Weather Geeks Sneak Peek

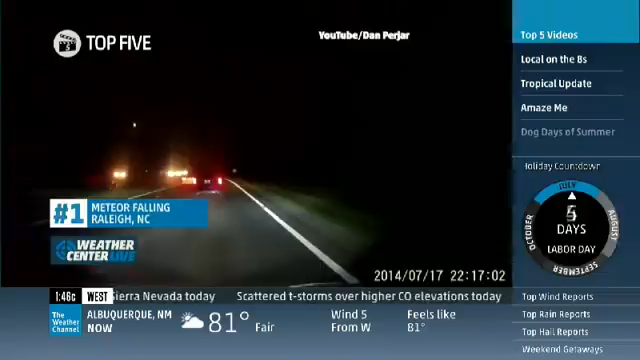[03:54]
Sure. And number one is an engineer driving to Raleigh, North Carolina last night.